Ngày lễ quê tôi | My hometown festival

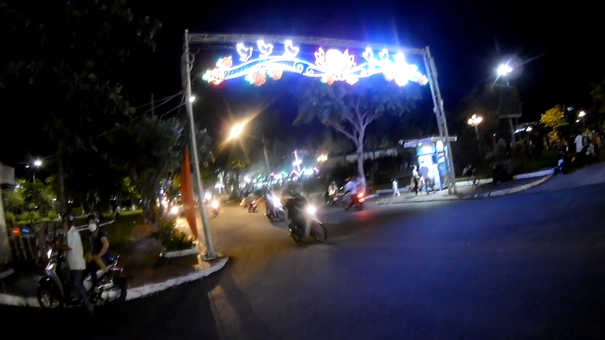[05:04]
Và nghe nói ở phía trước màn hình các bạn, chỗ mấy cái sáng sáng đó có mấy cái máy cao cao đó, có cái hội chợ. Thì đặc biệt ở đây là hội chợ, ở đây có rất là nhiều trò chơi mà vui mà lạ mà mình chưa thấy các bạn. Nghe nói thôi, chút xíu mình sẽ vào hội chợ mình quay một vòng cho các bạn xem nha. Bởi vì những trò chơi hội chợ của mỗi cái hội chợ nó đều khác nhau. Giờ mình sẽ đi qua hội chợ, mình gửi xe và mình vô mình chơi đây.